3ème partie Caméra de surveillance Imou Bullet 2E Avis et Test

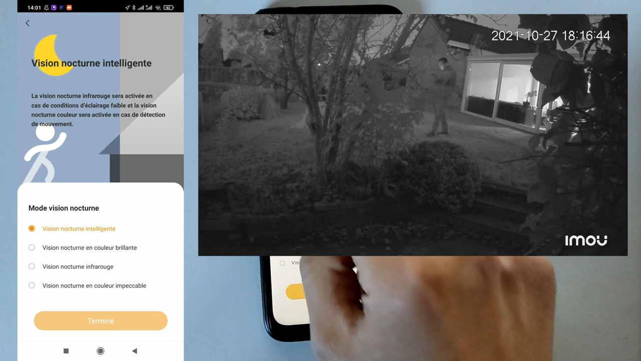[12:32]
là ils nous disent la vision nocturne infrarouge sera activée en cas de des conditions d'éclairage faible
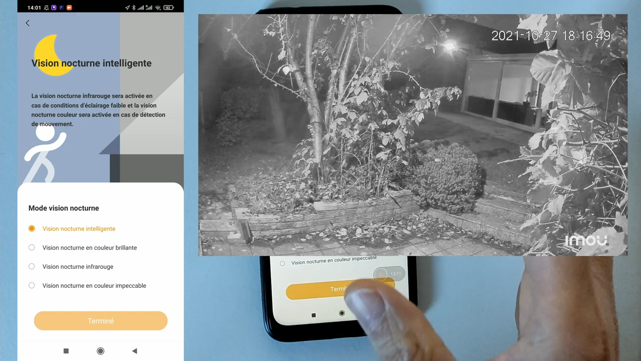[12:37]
et la vision nocturne couleur sera activée en cas de détection de mouvement donc là les spots vont
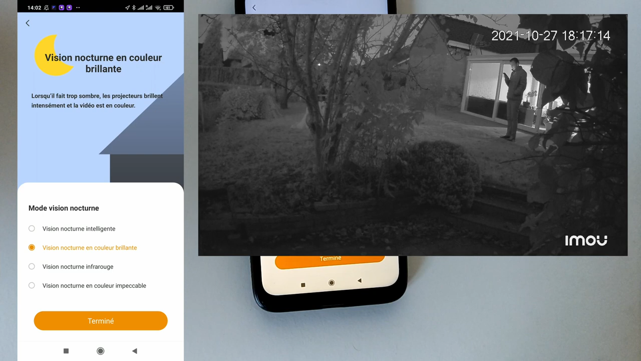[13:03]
en couleur brillante lorsqu'il fait trop son les projecteurs brillent intensément la vidéo est en couleur donc là la
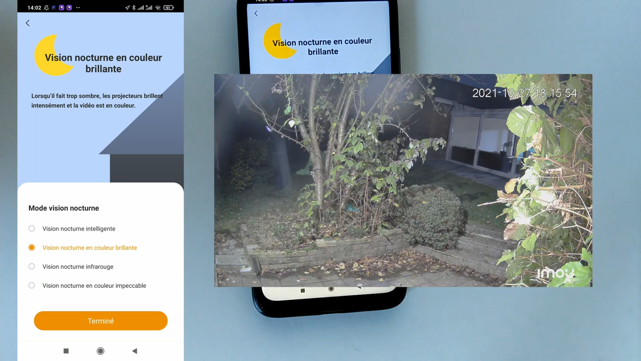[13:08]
vision est toujours en couleur donc les spots vont toujours s'allumer même s'il n'y a pas de mouvement il
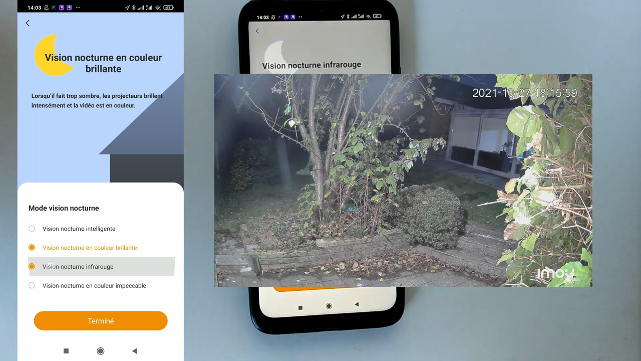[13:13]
ya la vision nocturne infrarouge donc lorsqu'il fait trop sombre la lumière
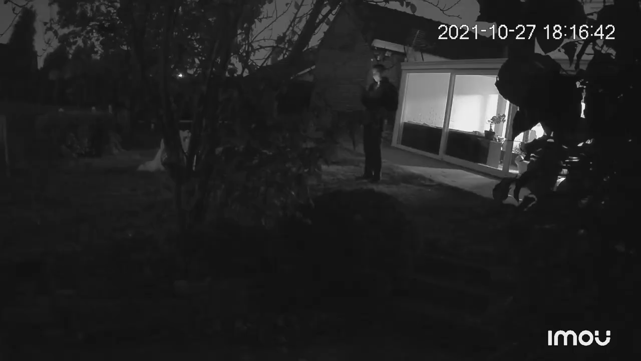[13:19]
infrarouge s'active pour fournir une vidéo claire en noir et blanc donc si vous voulez pas utiliser les
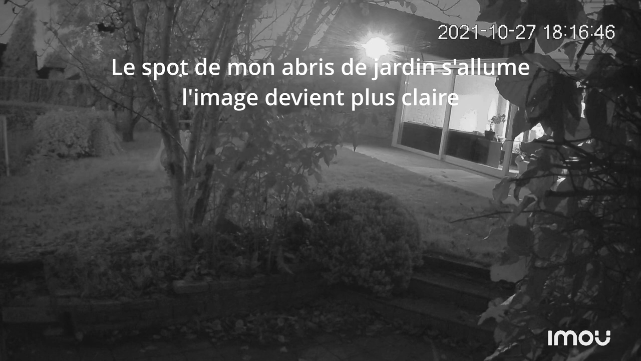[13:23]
spots bah vous pouvez juste faire la vision en noir et blanc via l'infrarouge